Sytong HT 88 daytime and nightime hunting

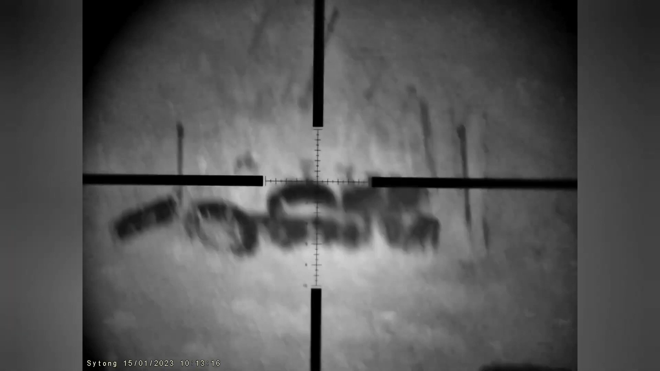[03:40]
All right, so this is the HT88.
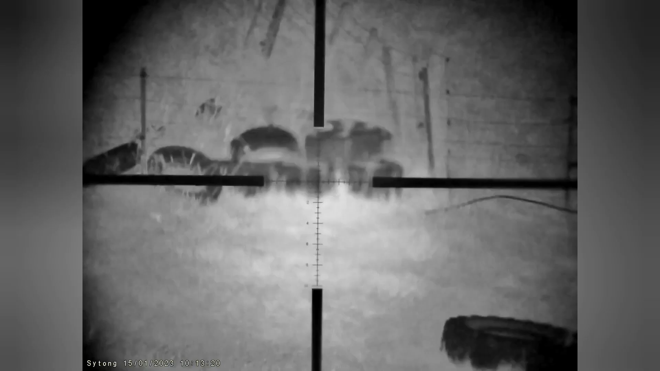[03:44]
This is 100 yards, 100 meters, using the onboard illuminator.
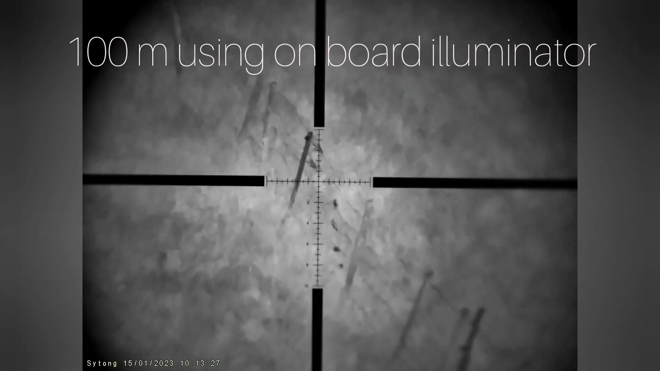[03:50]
So that fence line there is 100 meters, just over 100 meters. I've measured it before.
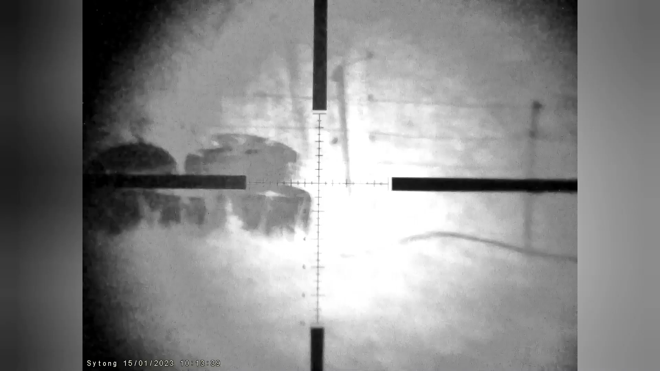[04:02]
Increase the max on my scope.
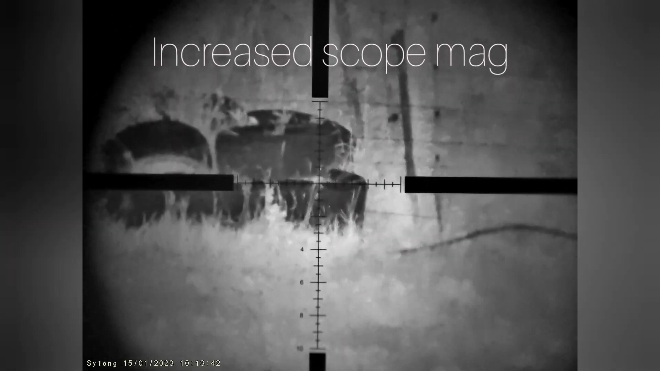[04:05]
You can see that, you know, you'd have no problem. This is a real guess. Come on, the safety of it.
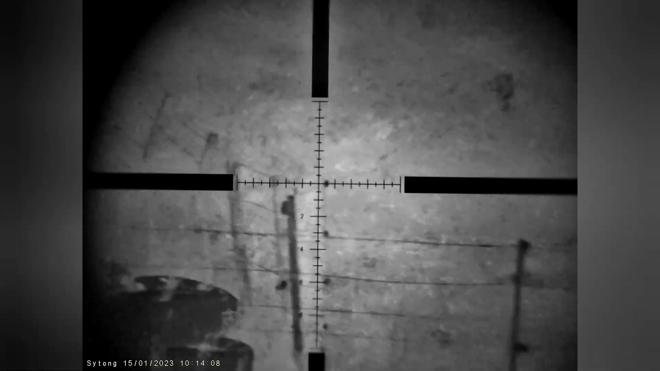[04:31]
Interesting. So, I've got to hold two over for 100 meters.